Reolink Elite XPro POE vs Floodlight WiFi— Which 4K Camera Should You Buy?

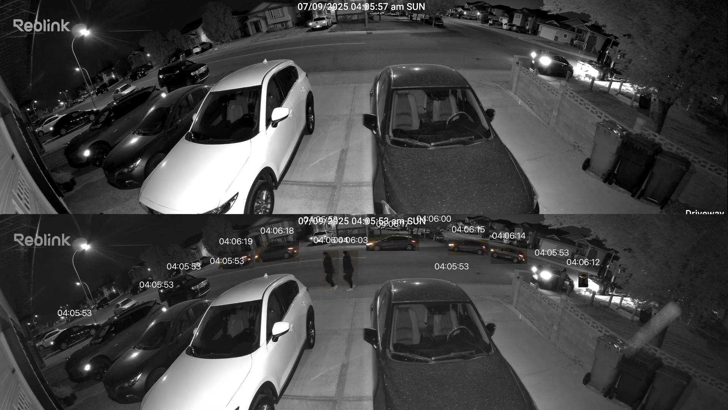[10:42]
Now this feature is processor heavy and can take some time to analyze. This can be especially useful if you want to see the path a person tuck or an animal tuck within a footage. This can help with investigations. So who should get these cameras?